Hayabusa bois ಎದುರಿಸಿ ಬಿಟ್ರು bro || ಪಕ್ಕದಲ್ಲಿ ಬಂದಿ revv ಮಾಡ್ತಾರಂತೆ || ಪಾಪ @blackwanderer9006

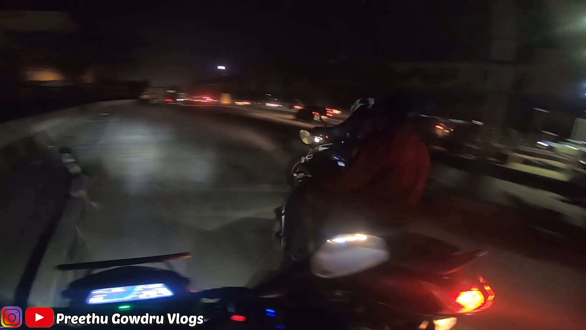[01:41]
ಎಲ್ಲ ರೈಡರ್ಸ್ಗಳೇ ಫುಲ್ ಪ್ಯಾಕ್ ಆಗಿಬಿಟ್ಟಾರೆ. ಇಂಡ್ಯೂಡ್ ಟ್ರಾಮ್ ಟೈಗರ್ ನಮ್ಮವ್ರು ಎಲ್ಲಿ ಬರೋದಾರು ಗೊತ್ತಿಲ್ವಲ್ಲ.
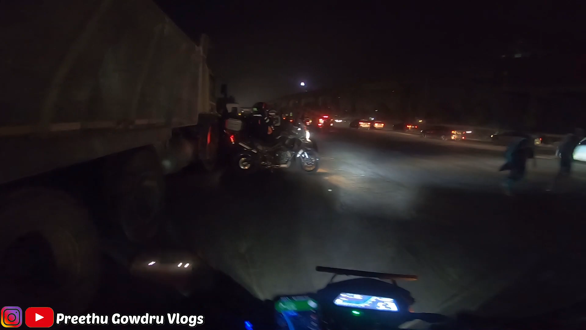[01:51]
ಫುಲ್ ರಿಪಬ್ಲಿಕ್ ಡೇ ರೆಡಿಗೆ ಪ್ಲಾನಾಗಿ ಬಂದುಬಿಟ್ಟಿದ್ದಾರೆ. ಬಟ್ ನಮ್ಮವ್ರು ಎಲ್ಲಿದ್ದಾರೆ ಗೊತ್ತಿಲ್ಲ, ಇನ್ನು ಕಾಂಟ್ಯಾಕ್ಟ್ ಮಾಡ್ಬಿಟ್ಟು ಸಿಗ್ತೀನಿ ರೀ.